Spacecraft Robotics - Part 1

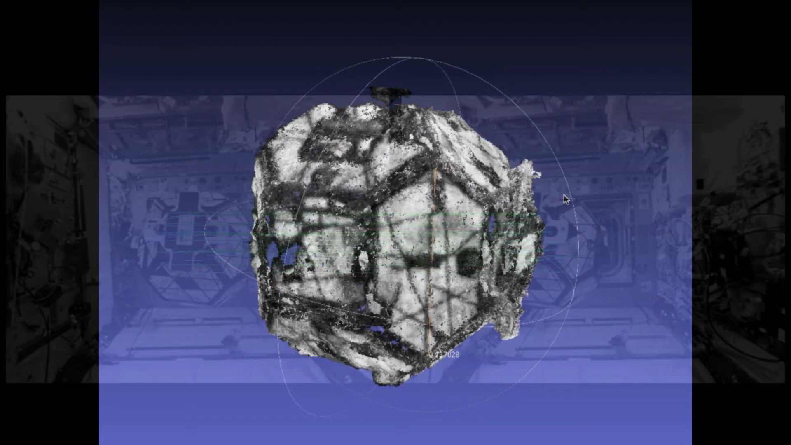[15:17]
As you can see here the computer generated 3D model that we were able to reconstruct out of the images captured during the test session on ISS.
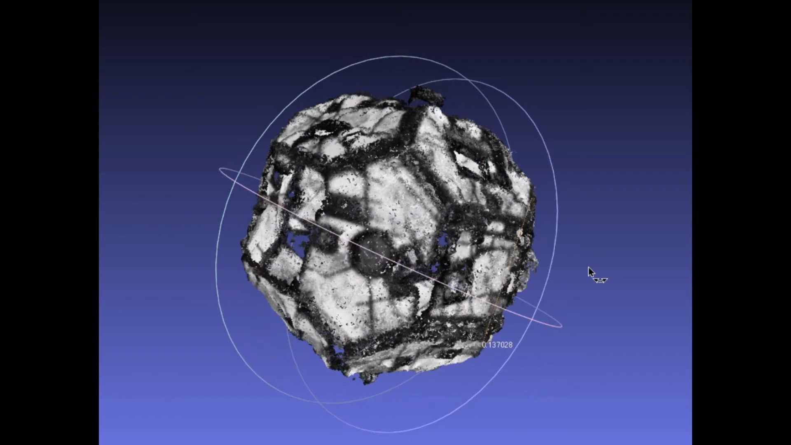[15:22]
Matches pretty well the actual shape and size of the target or the other sphere satellite we're looking at. And the dimensions match pretty well as well.
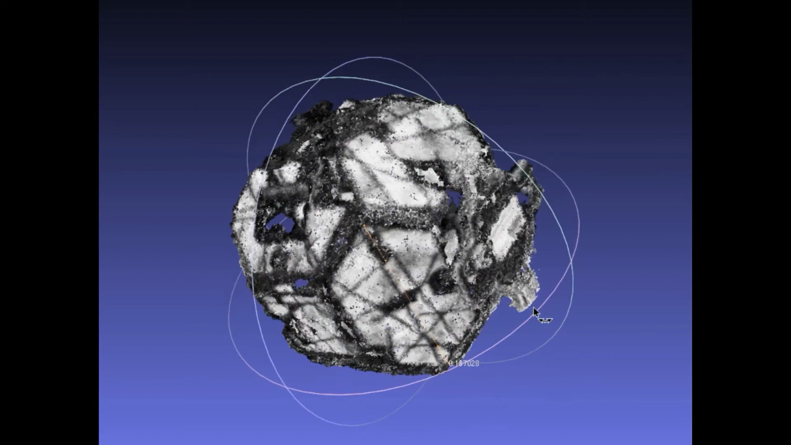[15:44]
And we're able to estimate the principal moments of inertia of that object. So we did that using simultaneous localization and mapping techniques. Which are widely used in robotics applications. So that is a so called SLAM technique.